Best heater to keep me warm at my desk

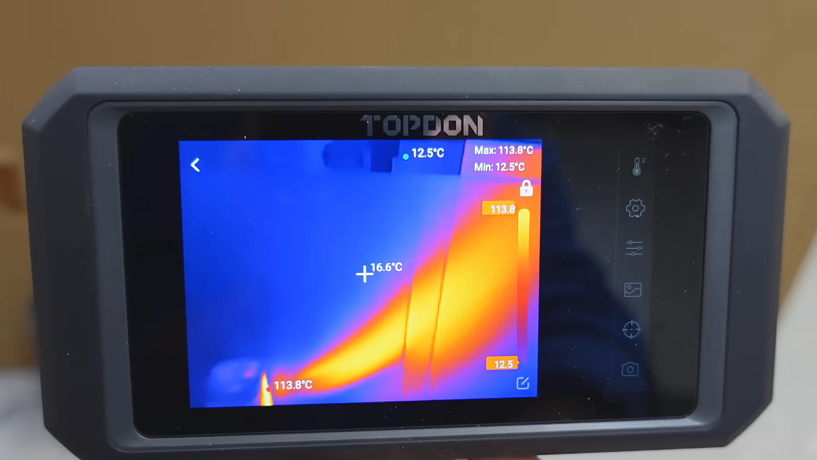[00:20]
On screen: spot 16.6°C, max 113.8°C, min 12.5°C
we can see it rises very quickly, and if I'm standing even this far away, the heat will have risen above me before it even gets to me.
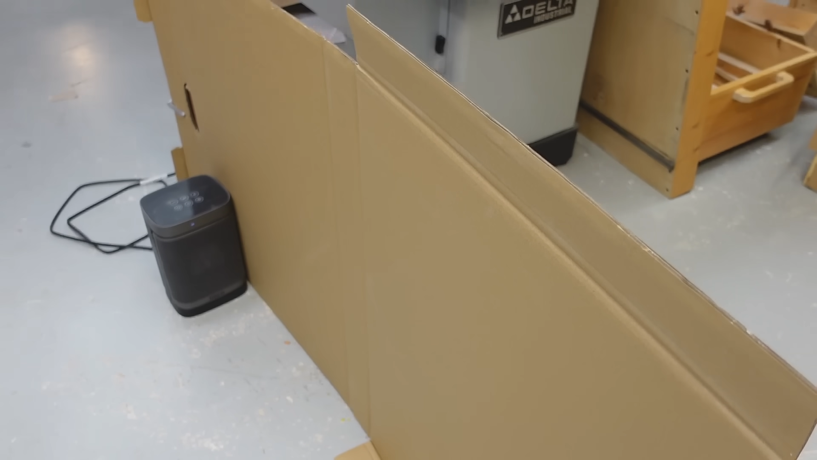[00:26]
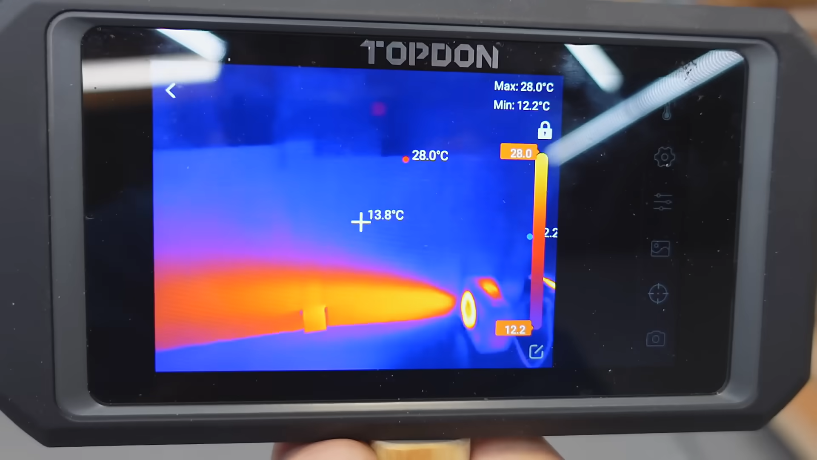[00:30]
On screen: spot 13.8°C, max 28.0°C, min 12.2°C
This heater is much better at sending the heat at distance,
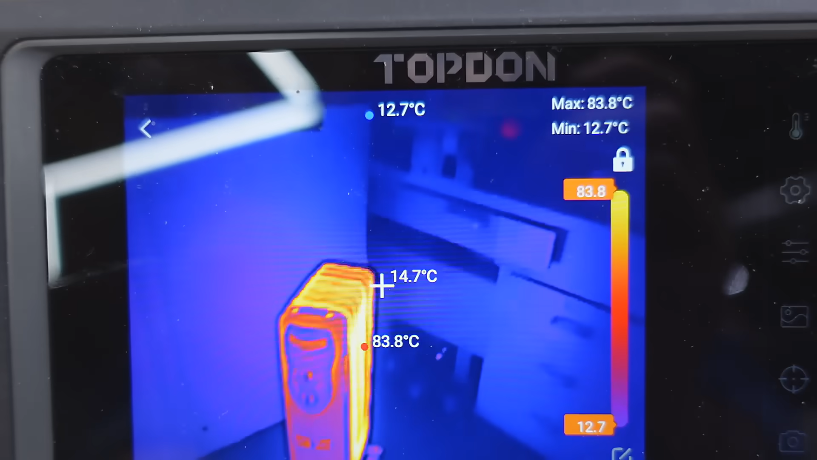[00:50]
On screen: spot 14.7°C, max 83.8°C, min 12.7°C
Although right now it's scaled for the heater, so let's get that heater out of here.
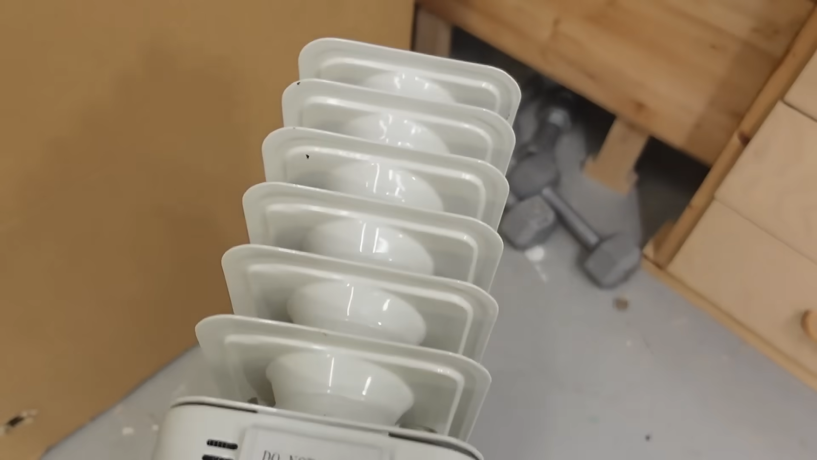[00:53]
And now looking at the corner you can see
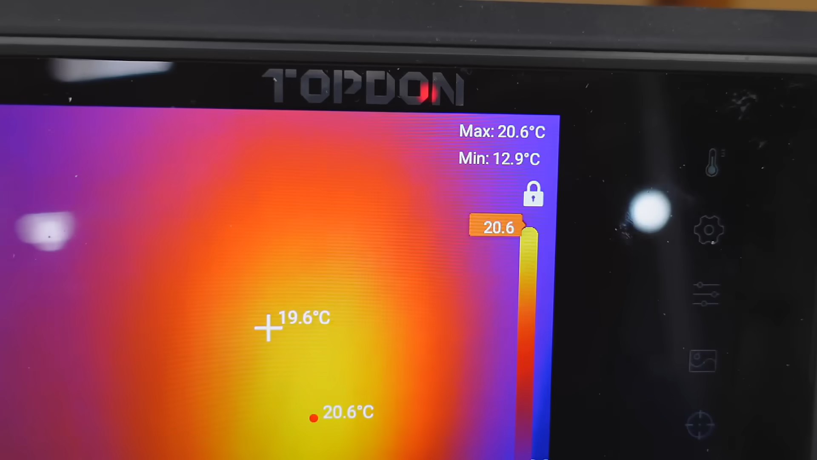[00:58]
On screen: spot 19.6°C, max 20.6°C, min 12.9°C
we're up to 19 degrees where the heater was versus further away on the same piece of cardboard,
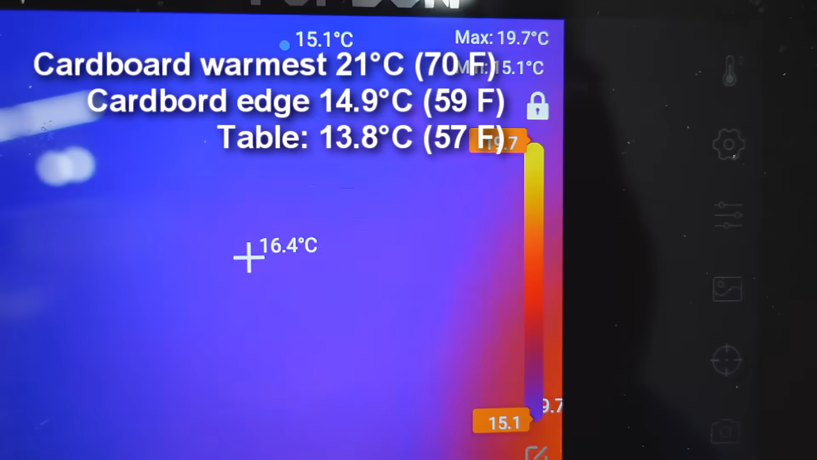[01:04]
On screen: spot 16.4°C, max 19.7°C
we're down at 14.9 degrees.
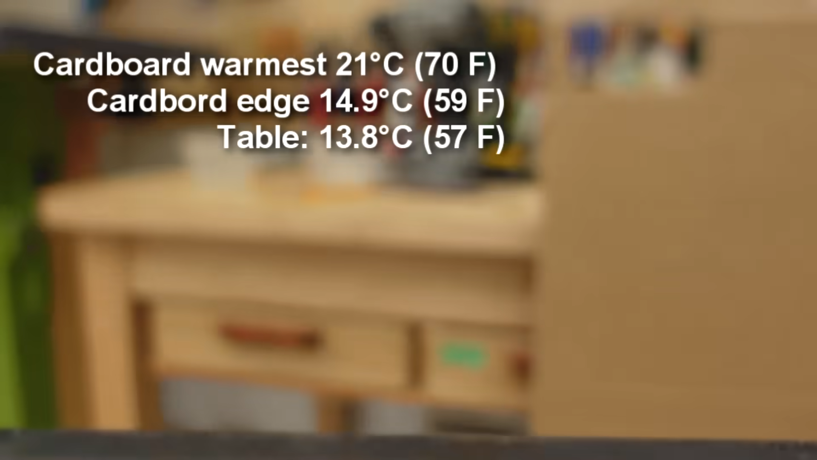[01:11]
And just this table here, this table here, we're down to 13.8, so it warmed up that space near the heater quite a lot,
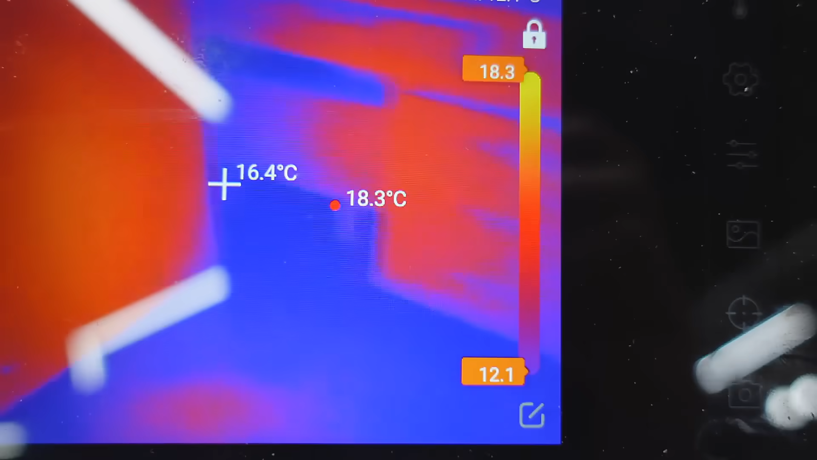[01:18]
On screen: spot 16.4°C
even these drawers here got warmed up a bit from the heater.
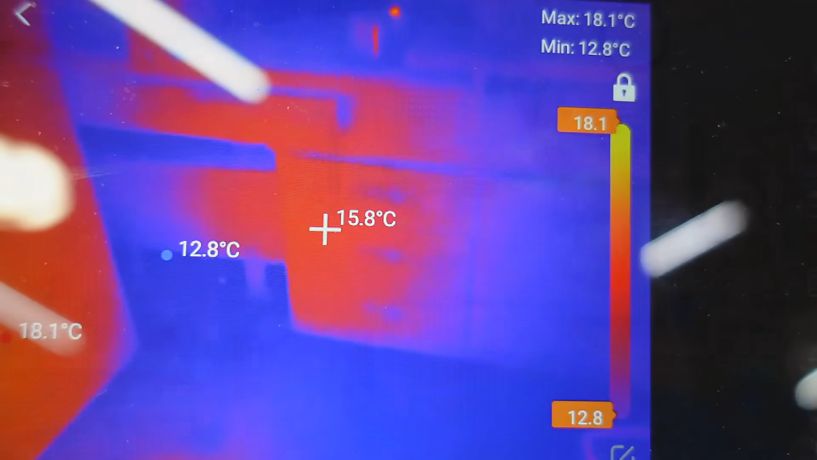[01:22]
On screen: spot 15.8°C, max 18.1°C, min 12.8°C
Of course, a lot of the heat also goes straight up through convection. So, the thing then would be an infrared heater like one of these, although sitting too close to one of those at full power,
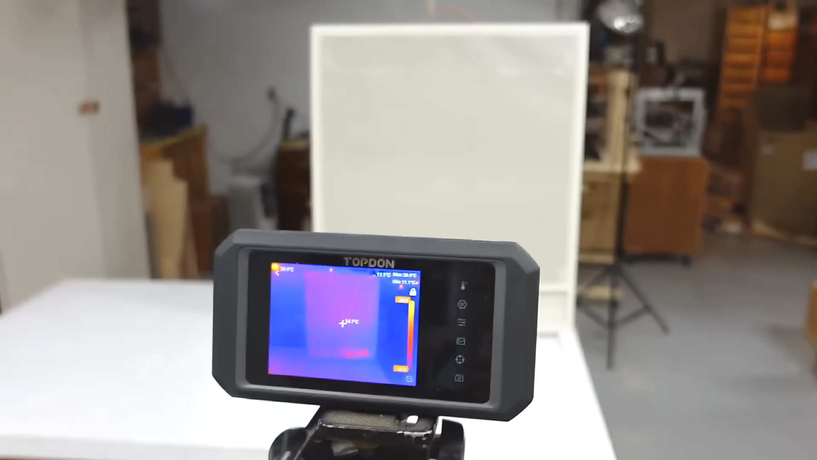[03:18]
it turns on pretty much instantly when I turn it on.
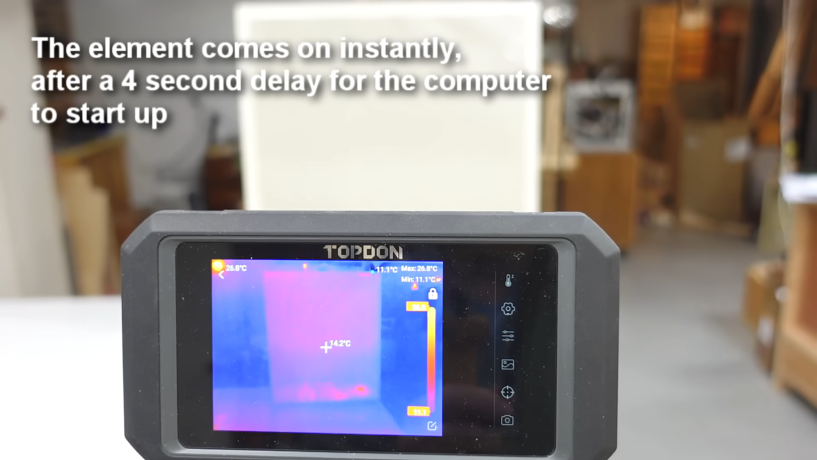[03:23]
On screen: spot 14.2°C, max 26.8°C, min 11.1°C
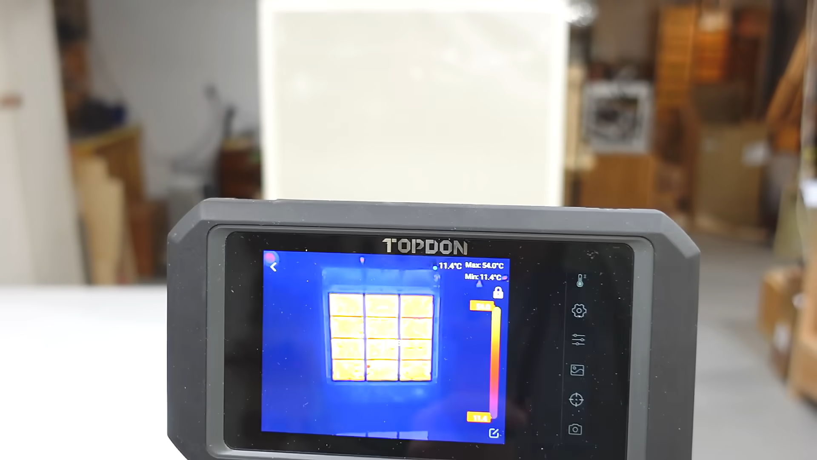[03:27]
On screen: spot 11.4°C, max 54.0°C, min 11.4°C
So, that heating element took no time at all to warm up.